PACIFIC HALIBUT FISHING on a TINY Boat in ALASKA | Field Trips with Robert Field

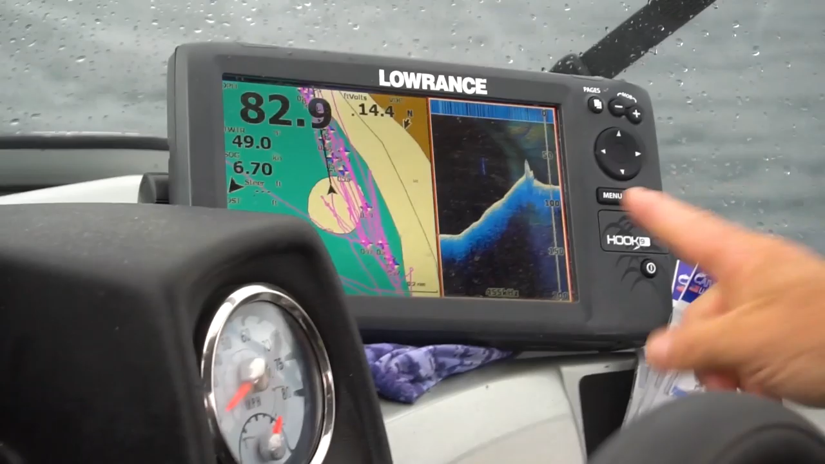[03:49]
Boom, there's the hump. Like kinda... Yeah, boom, there's the hump.
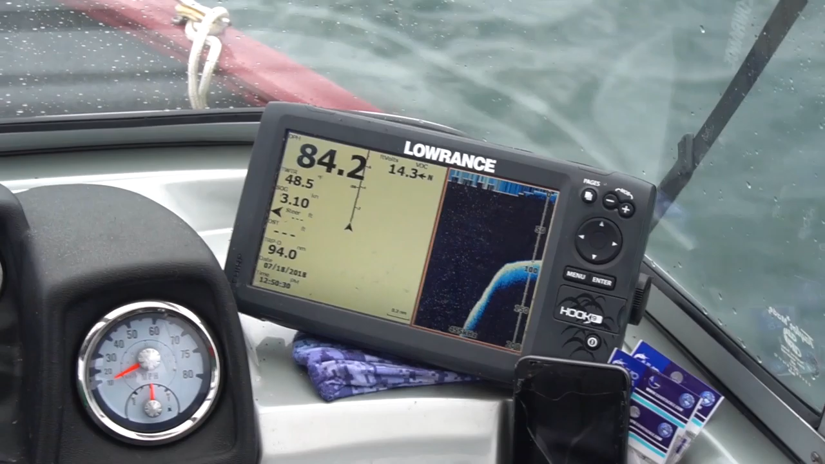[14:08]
There it is. There she be.